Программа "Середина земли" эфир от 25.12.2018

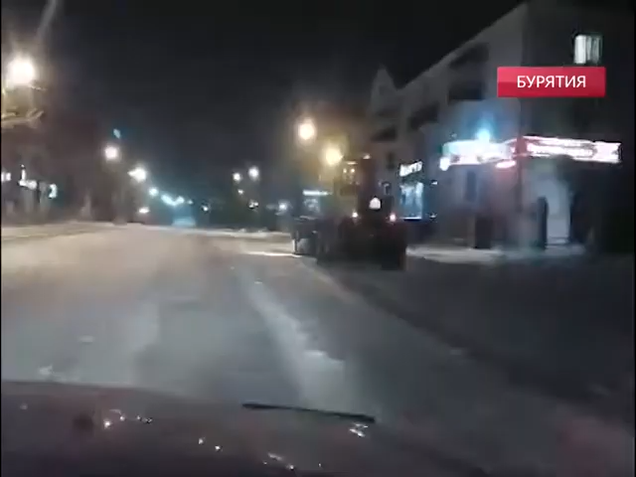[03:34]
Грейдеры работают в ночь в комплексе с тракторами-щетками. Сейчас на данный момент все дороги просыпаны. Аварийно опасные участки все просыпаны у нас.